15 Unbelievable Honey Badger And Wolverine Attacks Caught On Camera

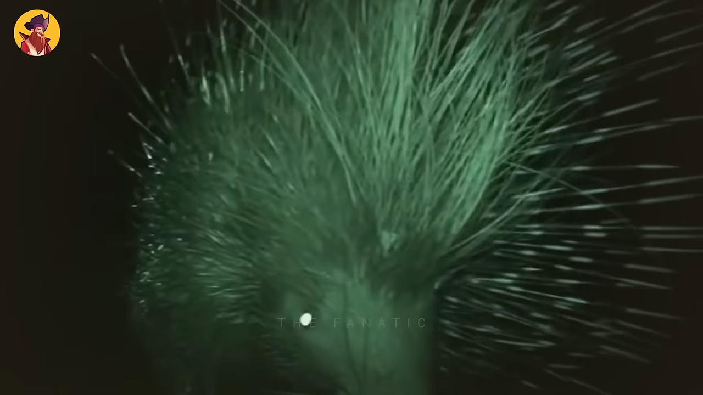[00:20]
pine tries to intimidate the badger and frighten it off by flaunting its sharp quills
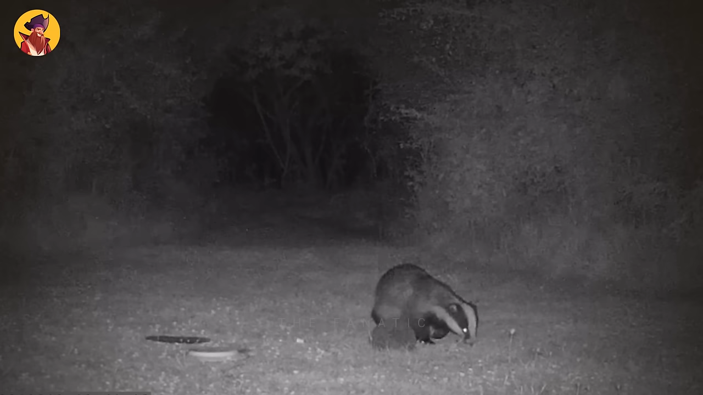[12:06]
a european badger is seen pre-dating on a hedgehog in a garden in this video
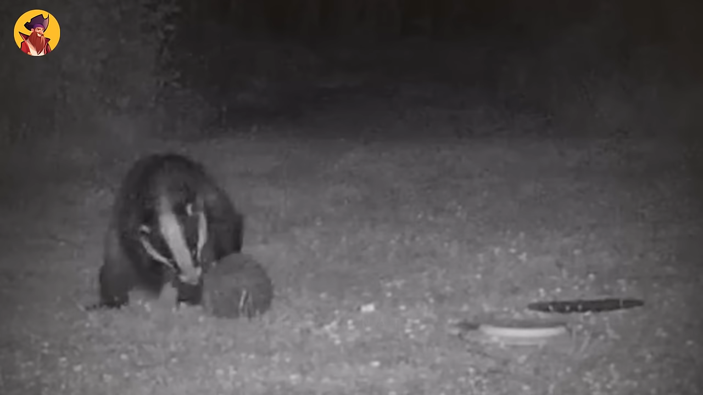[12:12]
badgers are arguably the most significant predator of hedgehogs in britain potentially affecting their distribution the badger in this video attacks a hedgehog in the middle of the street during a
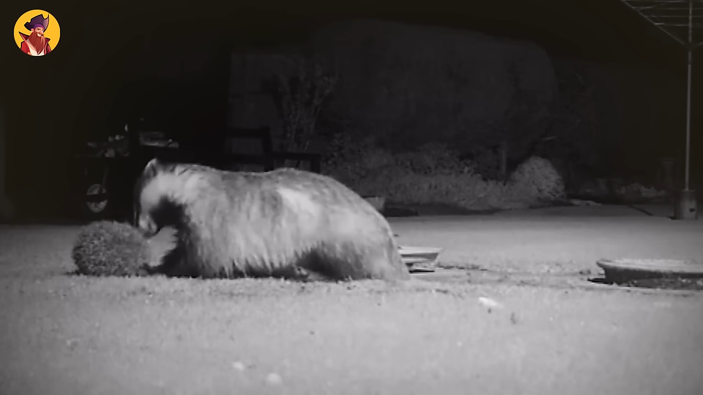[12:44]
as you can see the badger trying to eat this hedgehog while the hedgehog curls up to protect itself but i'm not sure it's going to work this garden is surrounded by mixed woodland and grass areas with a large bank nearby which houses the badger set the
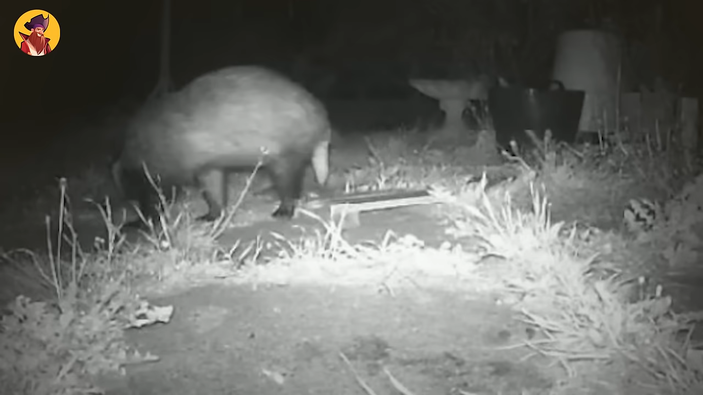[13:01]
badgers often visit the garden but hedgehogs became less frequent almost 20 years ago the owners had been told this could be due to badgers eating them they had never seen a badger encounter a hedgehog in the wild before so it was surprising to see what happened when it did five wolverine versus puma
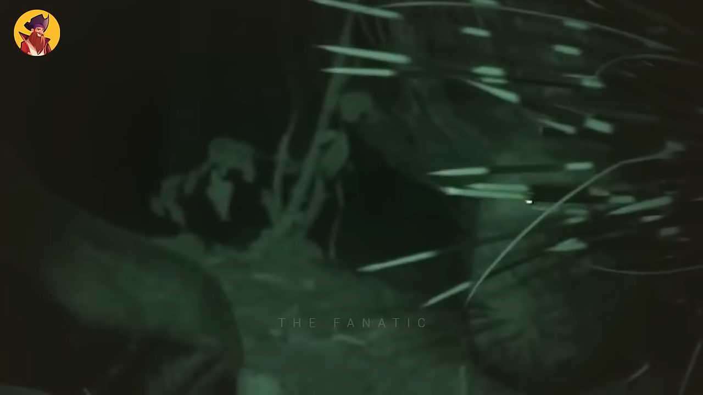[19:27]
a honey badger and a porcupine seem to share the same space without conflict in this video
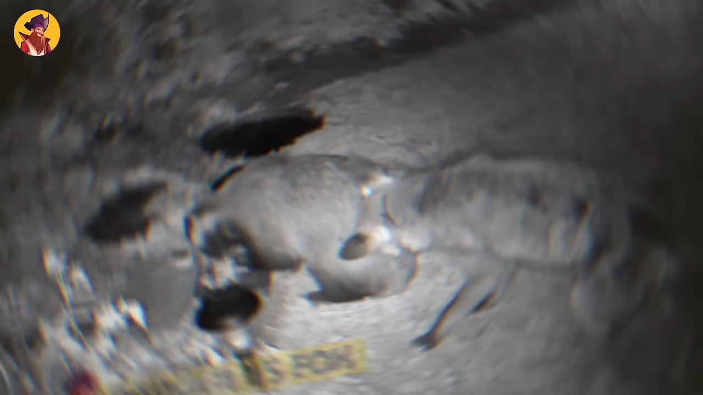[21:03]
one badger versus fox this badger is busy eating some dog food when a fox tries to steal some the badger attacks the
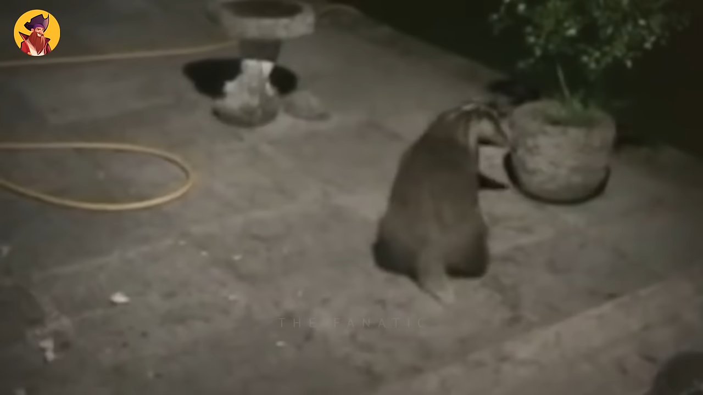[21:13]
fox and nearly rips it to shreds but the fox manages to run presumably with a few scrapes and bruises
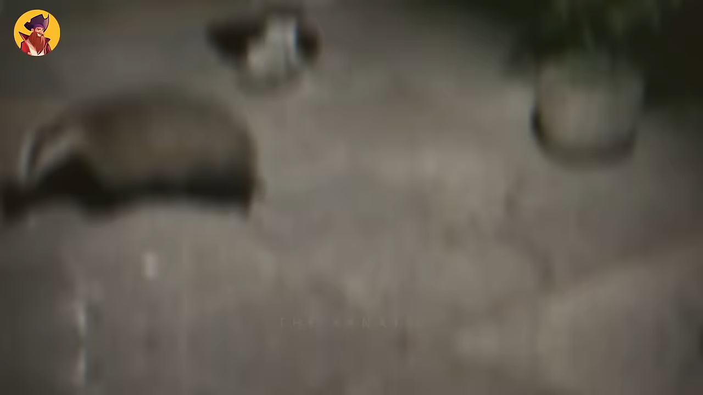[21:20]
a fox bothers this badger while he eats dog food but the badger is too hungry to care the fox is adamant and will not stop smelling and biting the badgers behind
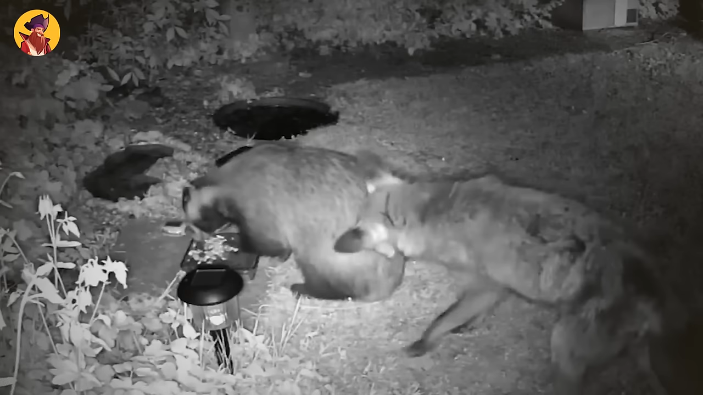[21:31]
the badger keeps his cool and continues to eat these two must know each other because badgers are vicious and if this badger wasn't familiar with this fox he would have already jumped him unless the
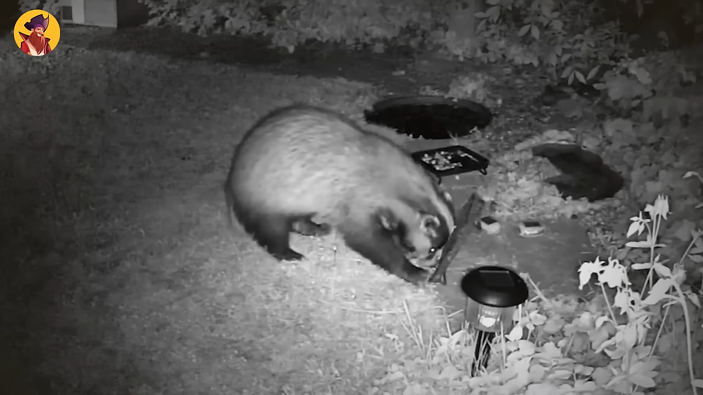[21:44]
food is that good and he doesn't feel anything in the middle of the night a fox and a badger play tag
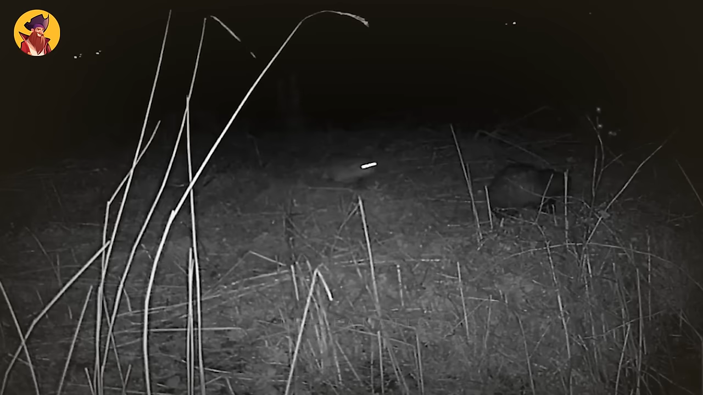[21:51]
as the badger hides and reappears and the fox chases him certainly badgers and foxes in most circumstances keep a respectful distance but it's more the fox that gives its badger neighbors a wide berth rather than vice versa for in a fight in most cases an adult badger would be the clear victor